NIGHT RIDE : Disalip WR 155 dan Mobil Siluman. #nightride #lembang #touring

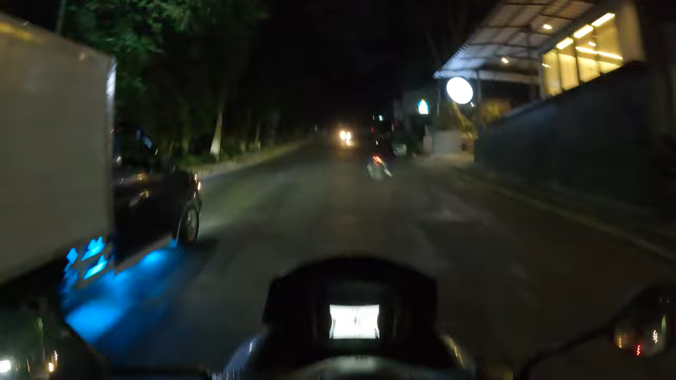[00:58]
dan jalur yang kita lewati ini kita lewat jalan Dago atas terus belok ke komplek Citra Green Garden yang sebagian teman-teman juga atau terutama teman-teman yang dari Bandung kalau mau ke Lembang itu biasanya lewat sini juga ya dan jalan sini tuh treknya
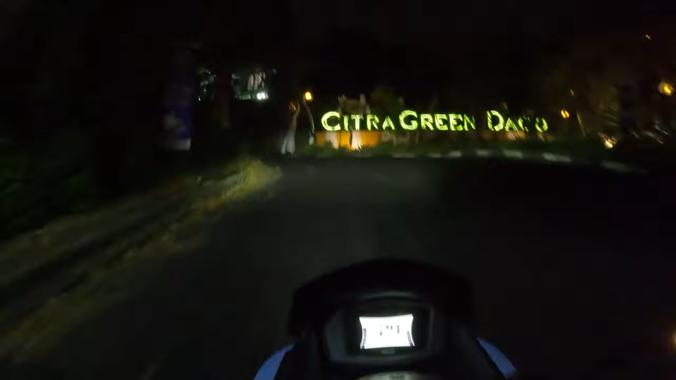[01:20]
nanjak teman-teman berangkatnya nanjak pulangnya modun kita lihat aja bagaimana keseruannya tanjak-tanjakan di jalanan yang sepi karena
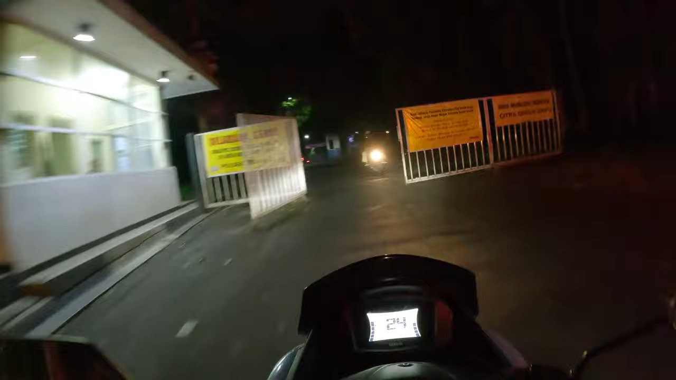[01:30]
kita malam-malam terus juga bagaimana City Light yang ada di sini itu menambah seru dan menambah asik riding kita pada malam hari ini nah
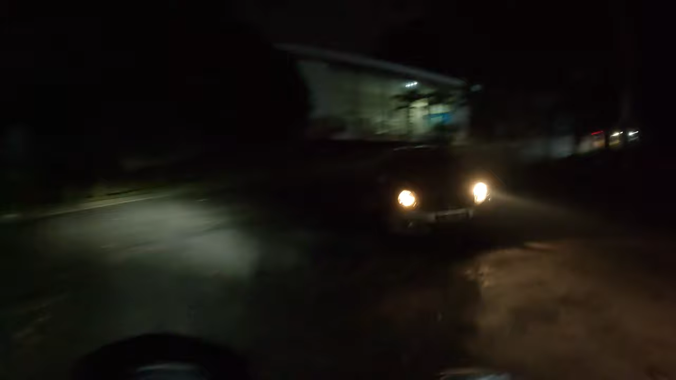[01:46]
pas belok kanan dari sini jalanan nanjak teman-teman dan kita perlu apa ya sedikit skill mungkin ya karena kalau kita salah perhitungan untuk ngegas itu bisa keteteran ditanjakan
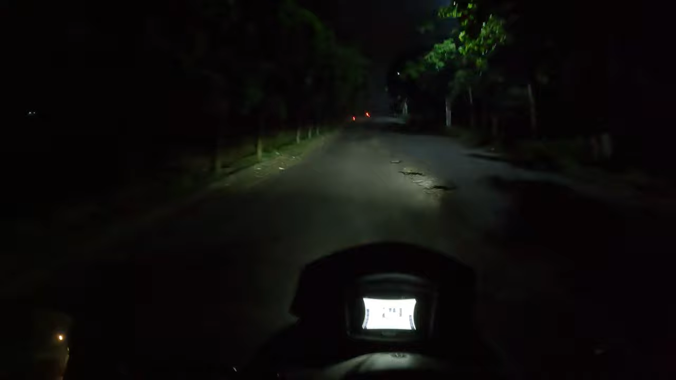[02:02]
teman-teman jadi perhitungannya harus pas ketika tanjakan di depan mata kita harus ancang-ancang untuk mulai ngegas tapi kalau malam di sini agak sedikit sulit juga karena kita nggak tahu ya jalanannya gelap di depan tanjakan kita nggak tahu gitu disiksa dengan panjakan diturunkan
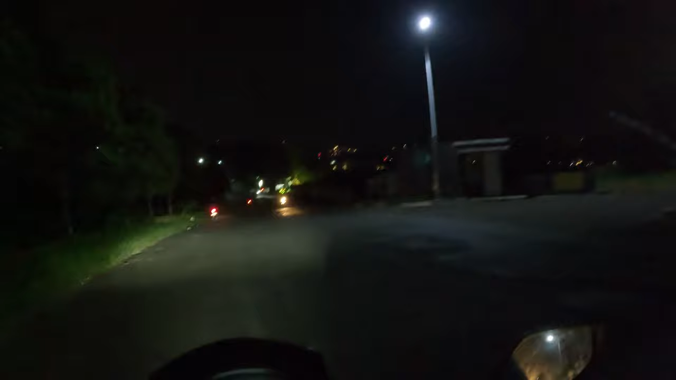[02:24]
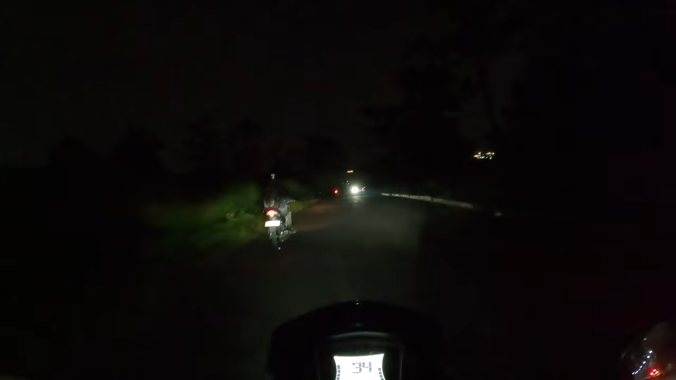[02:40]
warung-warung anak-anak muda
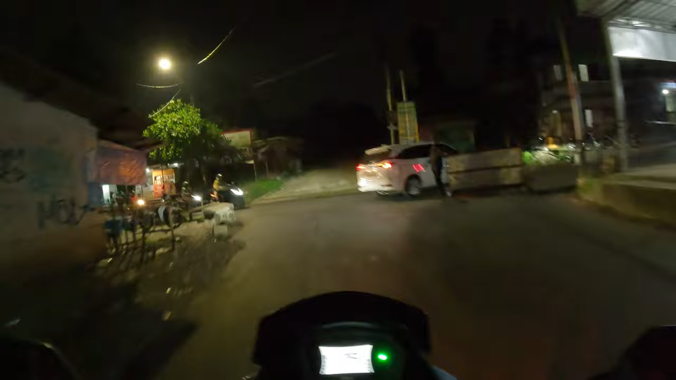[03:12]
kita lanjutkan lagi perjalanan Kelembang guys nah ini kita sudah memasuki kawasan punculut teman-teman dan punculut ini dikenal dengan kawasan wisata juga ya selain banyak makanan-makanan berat yang berjejer di sini yang terkenalnya itu biasanya teita ya karena ada ada Astrid di situ
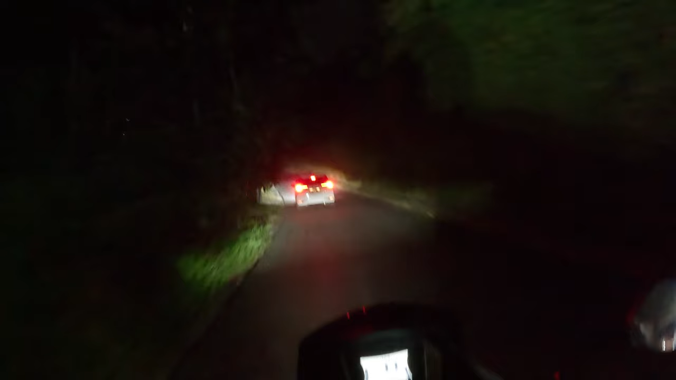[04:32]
jalanan kembali menanjak teman-teman dan kita mesti diatur lagi strategi disini terutama untuk nyusul mobil yang di depan ini teman-teman di depan ini tempat mencari lingkungannya ada polong ada yang luang rokok tadi
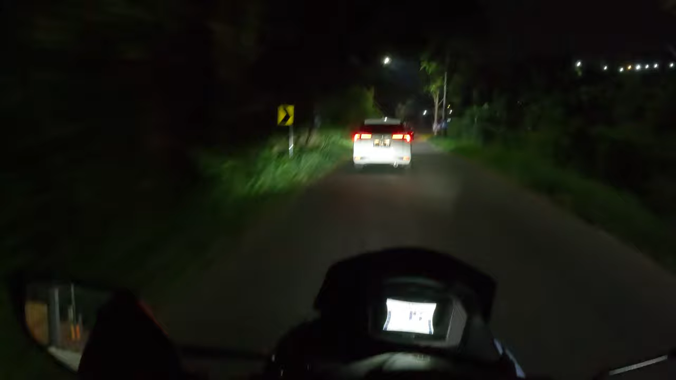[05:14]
ini tempat sekali guys lingkungannya tajakannya keren Tidak bisa ini gerakan terus ya woooo ini dia Tidak bisa kesal motor di depannya nggak bisa gerakan
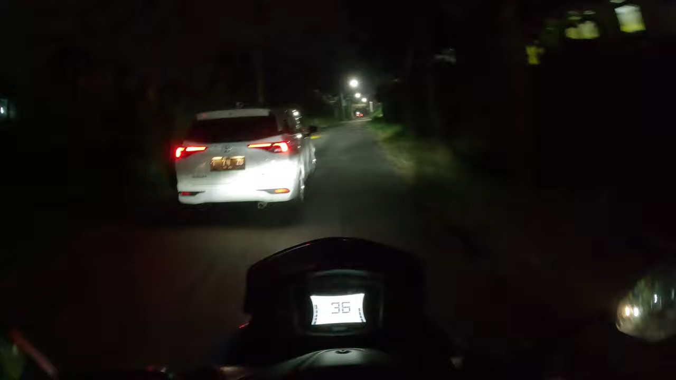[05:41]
Dan akhirnya setelah nyusul mobil Avanza Yang terhalang oleh motor yang bebannya mungkin terlalu berat Dan
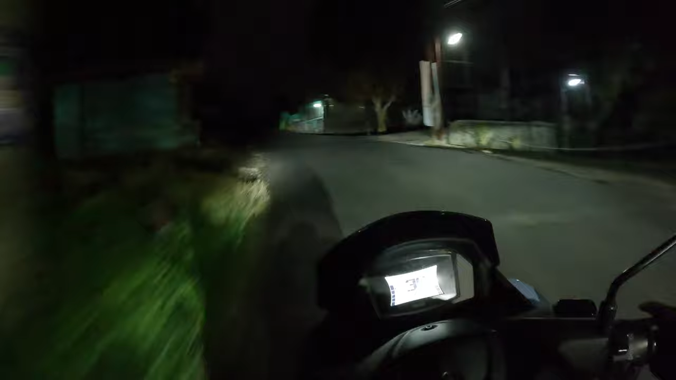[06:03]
gak bisa nanjak dengan cepat teman-teman Kita bisa melewati Avanza tersebut Dan jalanan kembali nanjak teman-teman Kita mesti gas terus
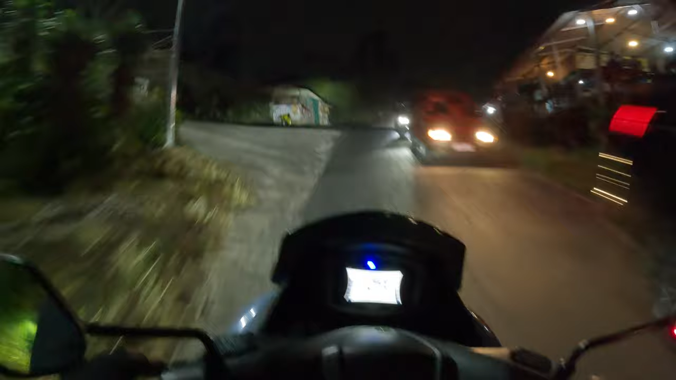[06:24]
Dan alhamdulillah kita sampai akhirnya Di pusat kota Lembang Dari
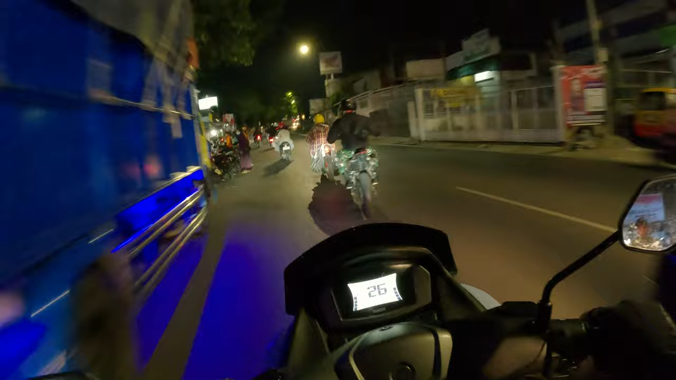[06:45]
Lembang sini kita lanjut lagi ke atas ke arah Cikole Menuju Kopi Gunung
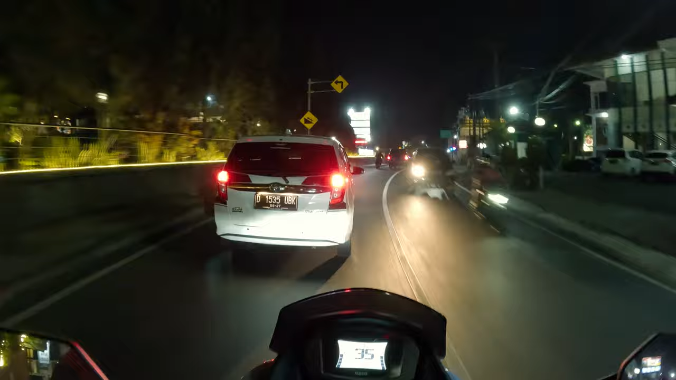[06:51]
teman-teman Menuju ke atas ke arah Cikole
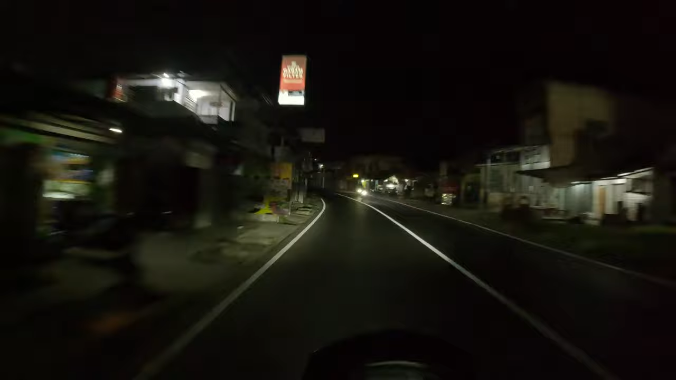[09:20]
disini bisa Speeding mungkin Bisa cornering Tapi jangan-jangan-jangan ya Yang santai-santai aja Nikmatin suasananya Nikmatin malam harinya Nikmatin city lightnya Yang ada di sekitaran sini Yang pasti ridingnya aman-aman saja Safety-safety aja
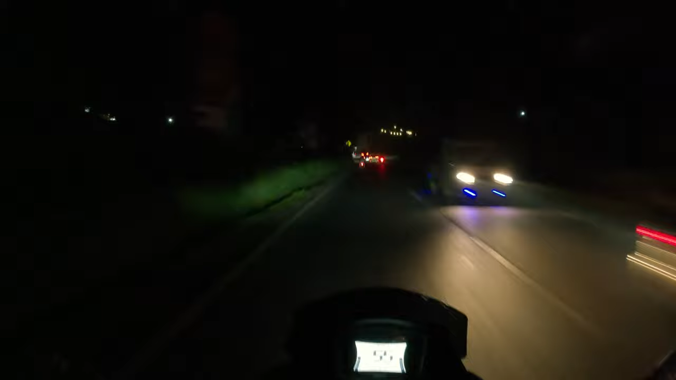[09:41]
Dan kita gak nyadar Ternyata Avanza yang tadi ada di punclut Tiba-tiba sudah ada di depan kita Kapan dia nyusulnya? Dia udah disini Kapan nyusulnya?
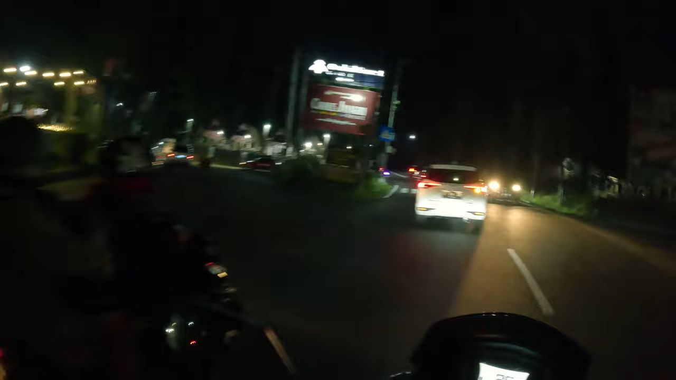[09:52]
Ini si Avanza tadi
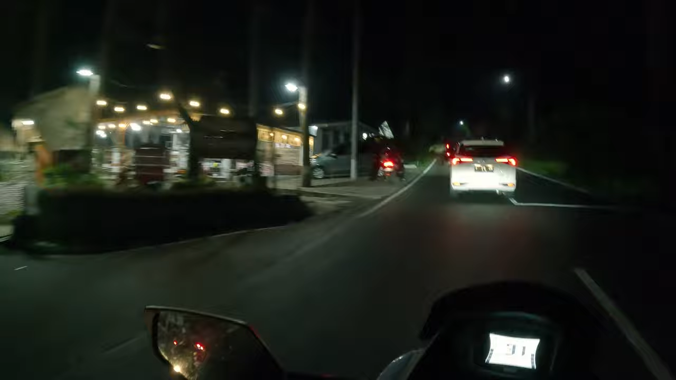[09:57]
Dikit kaget Dengan ibu negara Tiba-tiba ketawa-ketawa aja Di jalan ini Mungkin kita gak nyadar Tadi nyalibnya ya